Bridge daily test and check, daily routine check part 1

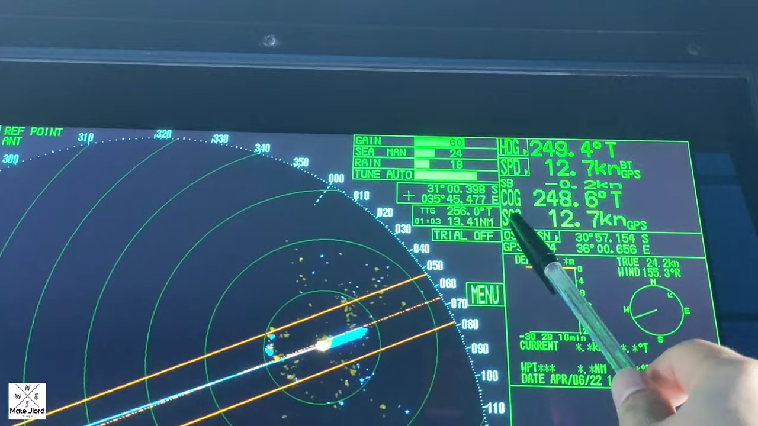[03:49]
So 0.3. So the bezel is moving.
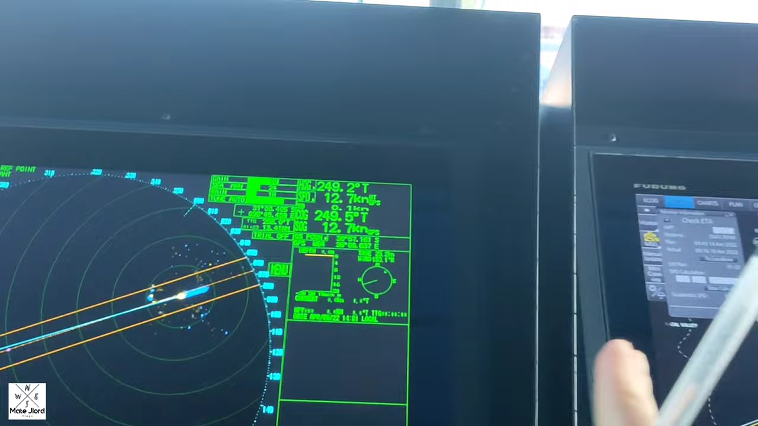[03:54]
So that's why the heading also changing.
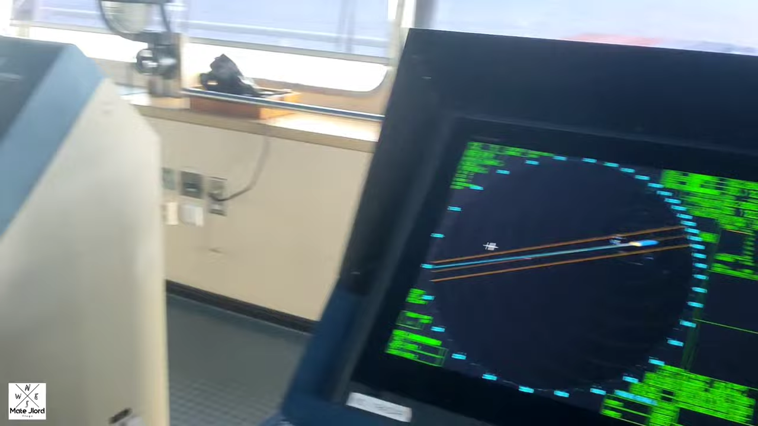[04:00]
So also here, you can check in the X-band and slave like this.
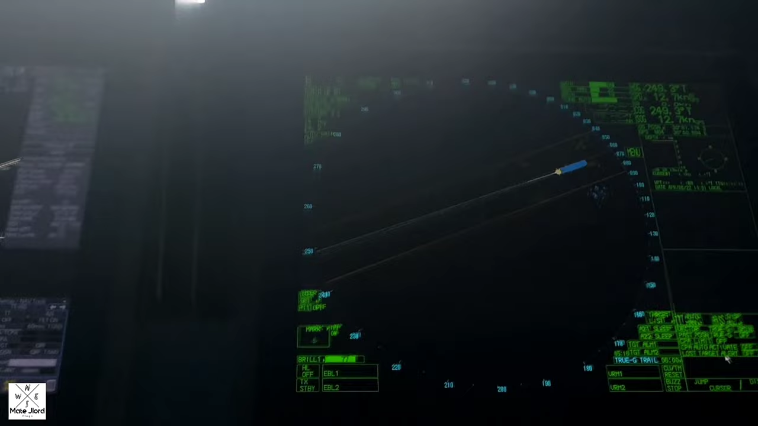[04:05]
So this is the X-band, 249.2.